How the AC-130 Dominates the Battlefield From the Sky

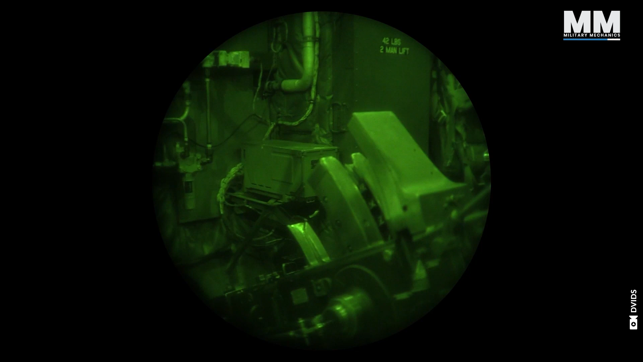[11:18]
adding to the physical sensations experienced by the crew.
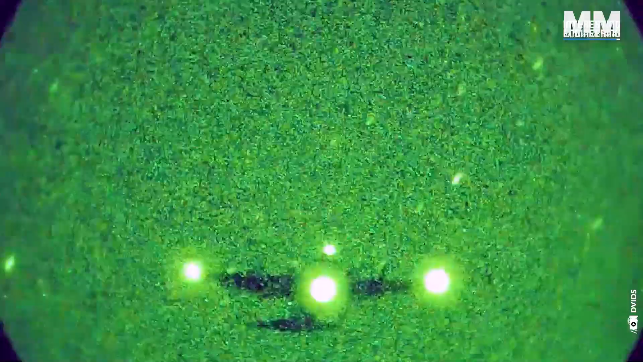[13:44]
The AC-30 crews use a green beam
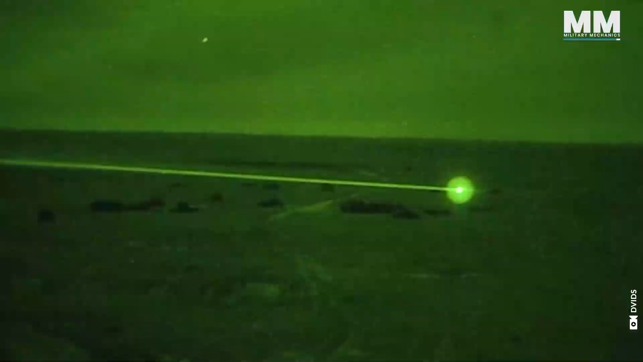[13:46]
both to point things out to
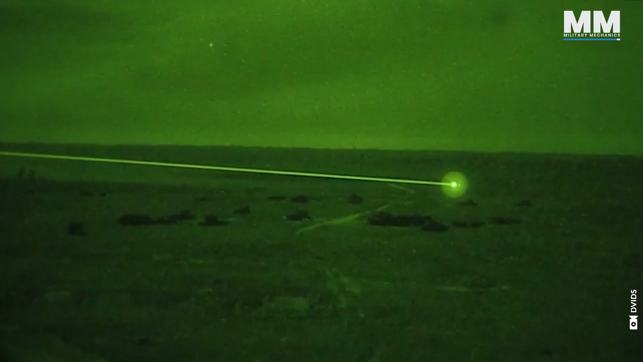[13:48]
friendly forces and to
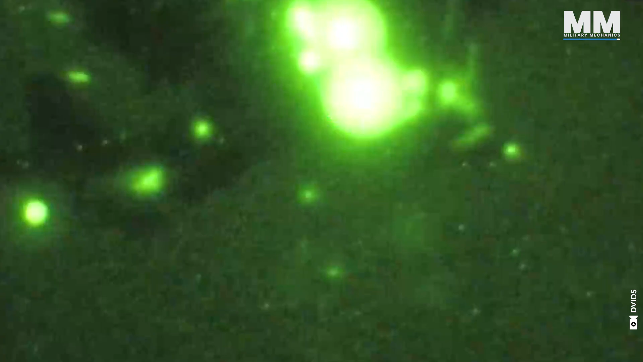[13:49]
deter adversaries by letting them know that they are in the gunship's sights.
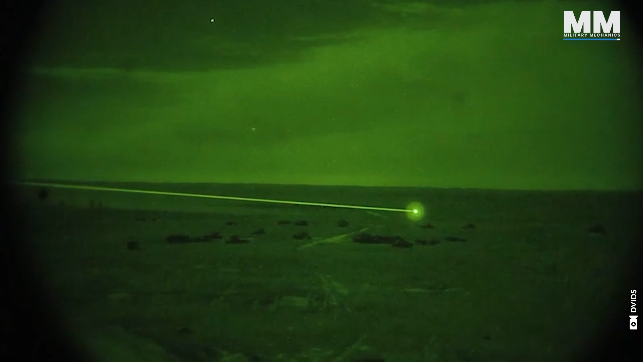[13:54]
Imagine being marked by one of these.